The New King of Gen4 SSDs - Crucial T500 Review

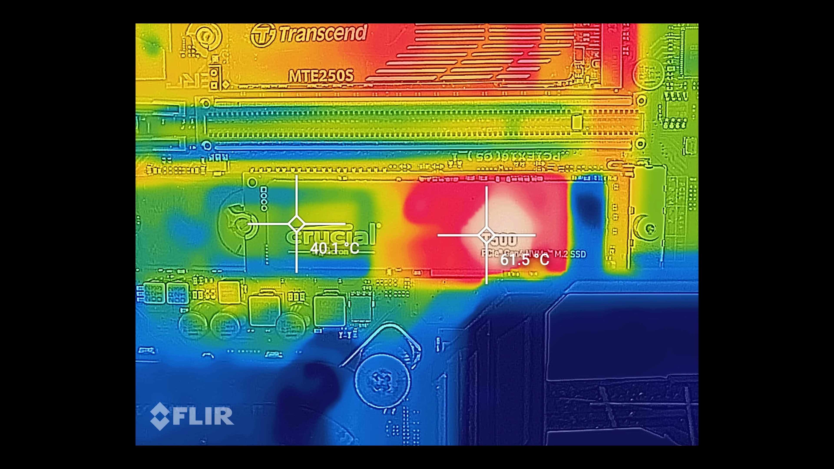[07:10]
and between 57 and 62 degrees on the FLIR camera images. And the heatsinked version was consistently sitting in the low 50s.